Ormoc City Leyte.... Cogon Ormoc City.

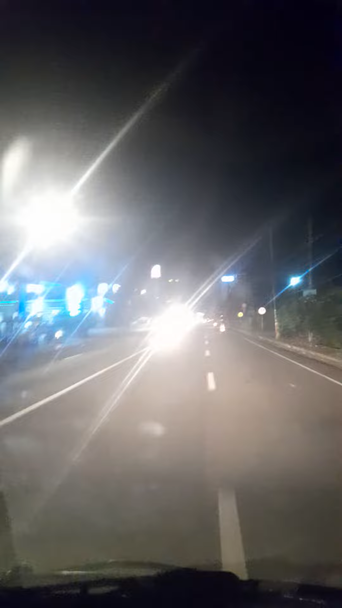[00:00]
Continue tayo guys, naputol Ito guys, dito na tayo banda sa may ano Yan guys, may gabi o magandang gabi ko Sa tingnan, ito yung Robinson Robinson Ormok City Ayan guys, Robinson Para na rin kayo nakapunta ng Ormok Tingnan nyo lang yung video ko Ayan Yan guys
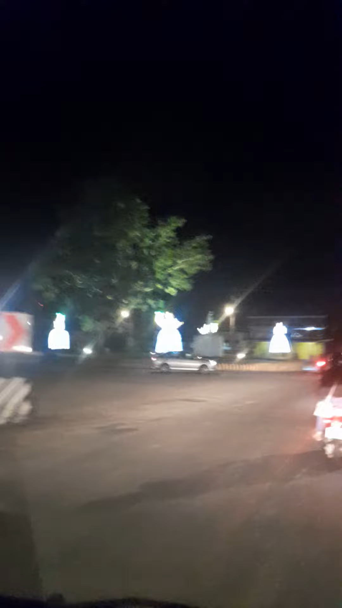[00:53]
dito Yan dito na tayo sa may ano Sa Kugon Papasok na tayo ng
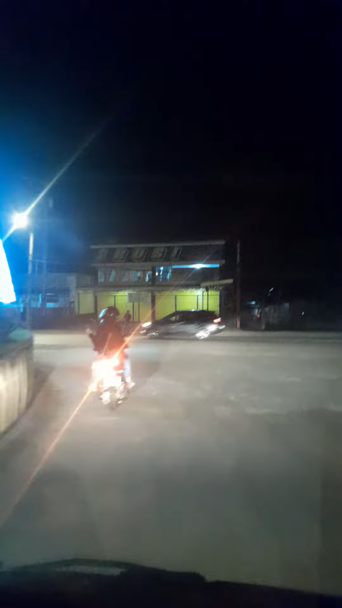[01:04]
Siudad ng Ormok proper Ayan guys Ganda Gabi o May ano, tanawin dito kapag gabi Ayan
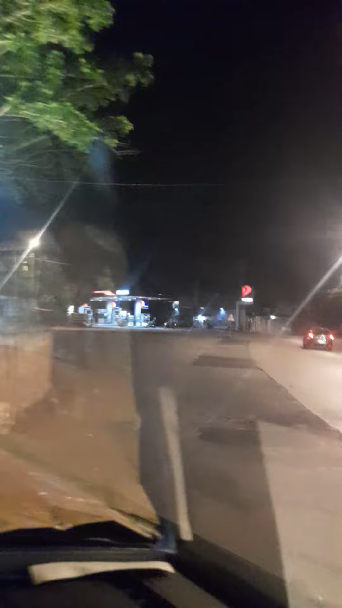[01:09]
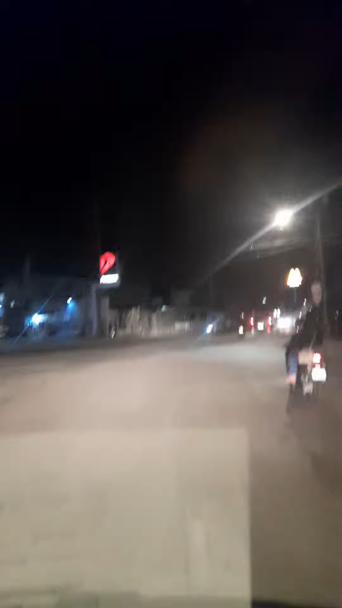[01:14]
Malapit na tayo sa may Magdo Ayan Magdo Ormok City
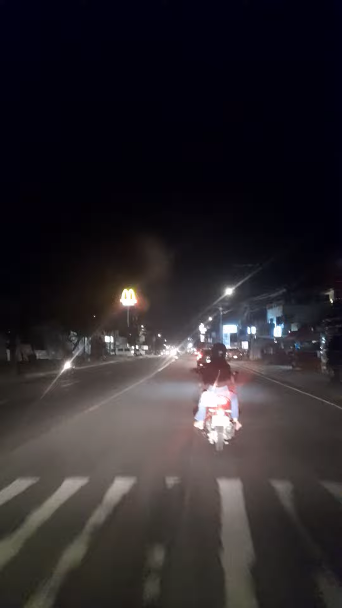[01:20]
Ayan yung Magdo Ayan guys Yung Magdo
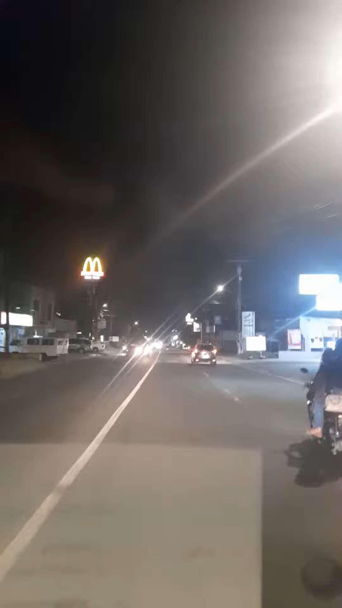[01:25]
Dunkin Sa harap
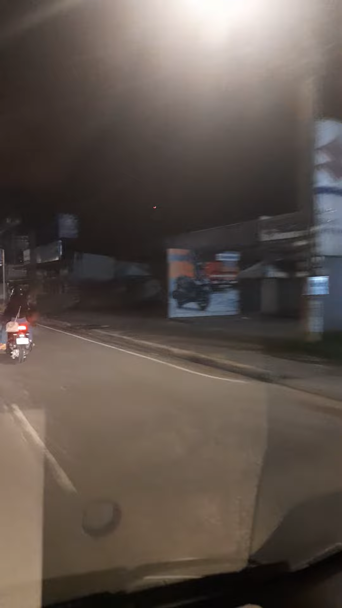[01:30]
Ayan Magdo At sunod yung Magdo Yung Jollibee Ayan Magkadikit-dikit lang dito Yung Di tayo magugutam dito guys Sa Ormok
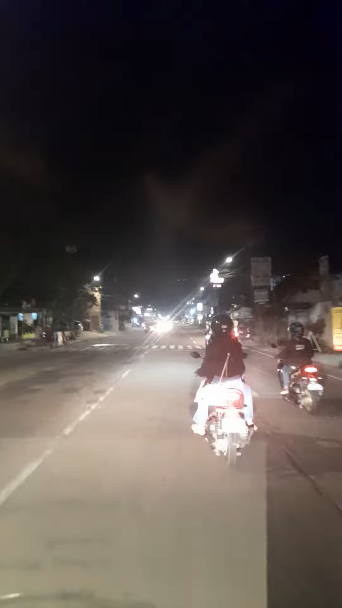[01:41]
Dahil andito yung mga malaking Anong Kainan Sa Ormok City Ayan Dito na yung Jollibee Ayan guys Jollibee Nakapunta rin kayo ng Ormok Sasi hindi pa nakapunta ng Ormok Ito na
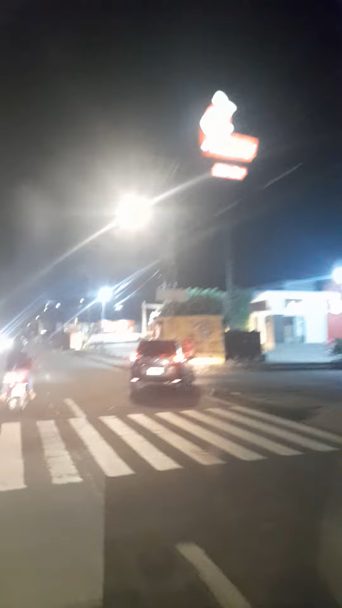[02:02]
Kapag gabi Ayan Jollibee Jollibee Ormok Ayan May mga malaking Building dito Dito tayo sa Globe Ayan guys Globe Watson
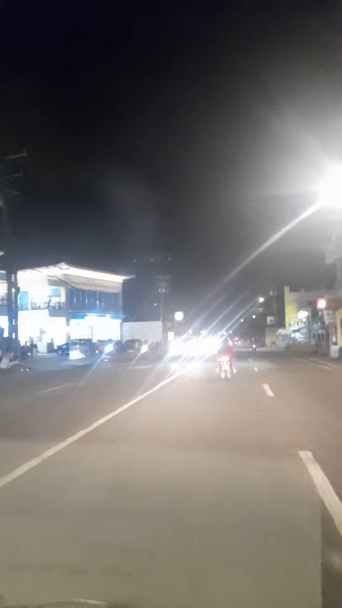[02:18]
Watson Pharmacy Globe 7-11 Nandito lang guys Ganda pala yung paggabi Maliwanag